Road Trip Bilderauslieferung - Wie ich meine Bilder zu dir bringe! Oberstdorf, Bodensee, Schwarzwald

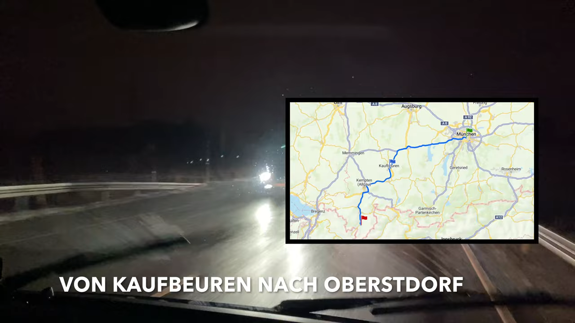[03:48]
Es war schon dunkel, als wir in Oberstdorf angekommen sind.